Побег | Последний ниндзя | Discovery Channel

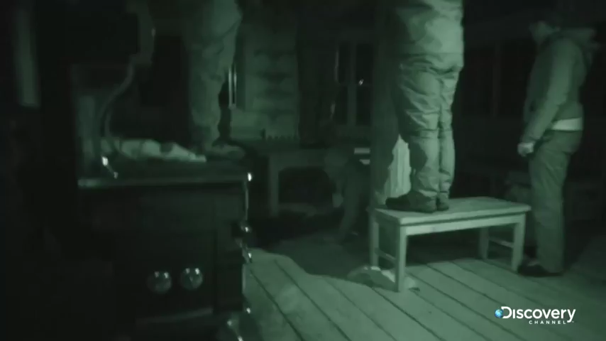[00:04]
Здесь какая-то ручка. Я нащупала что-то под ковром, но я не вижу, не знаю, что это.
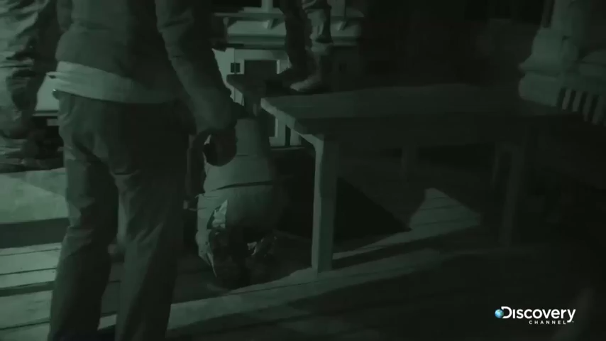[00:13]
Подожди, где ты? Положи на неё мою руку. Что там? Это петля.
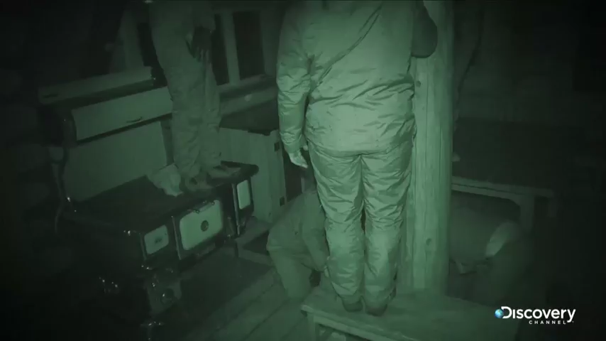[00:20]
Должно быть, это выход. Ты нашла ручку? Давай попробуем. На полу петля. Она под ковром. Это люк. Попробуй открыть. Я на полу. Кто это? Я. Хорошо, давай свою руку. Это я нащупал петлю? Да, нашёл. Отлично. Мои руки на полу, так что... Я услышал, как другие участники нашли петлю в полу. Мы должны сдвинуть это.